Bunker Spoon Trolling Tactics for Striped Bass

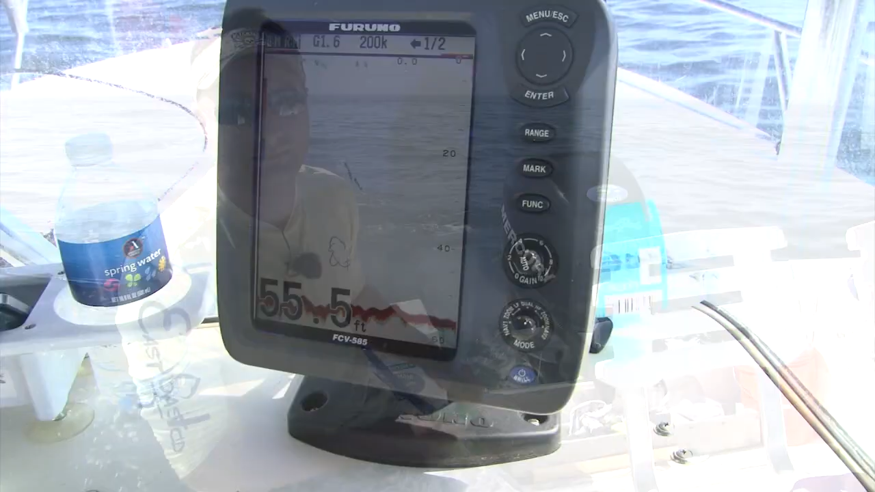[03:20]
On screen: depth 55.5 ft
We're happy luck. We're just marking. There's a couple of bass.
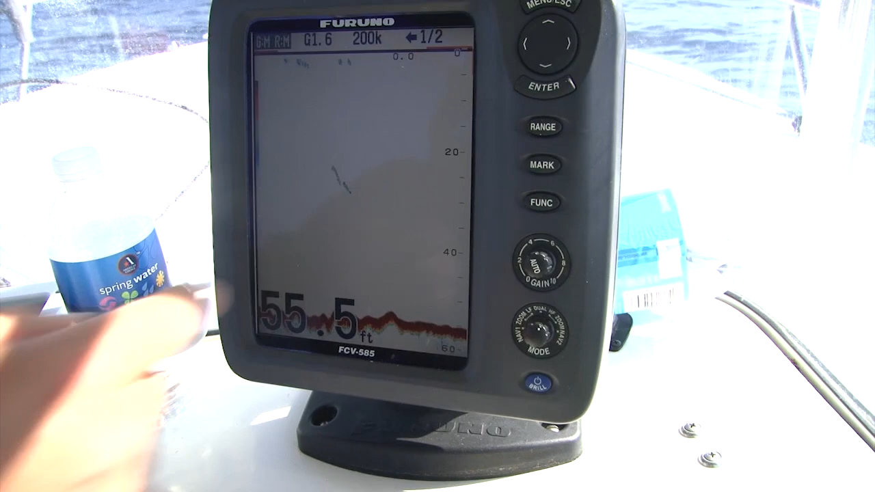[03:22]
On screen: depth 55.5 ft
That's probably about 20, 30 feet. A few swimming by. Our laws are actually below that. We're trying to get the big one.
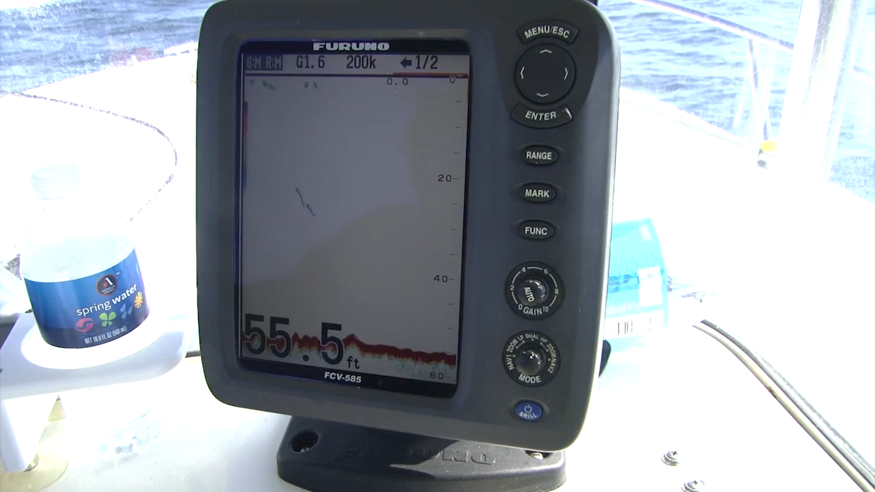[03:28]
On screen: depth 55.5 ft
But we'll see what happens. We're going to keep going until we get our 40 pounder today.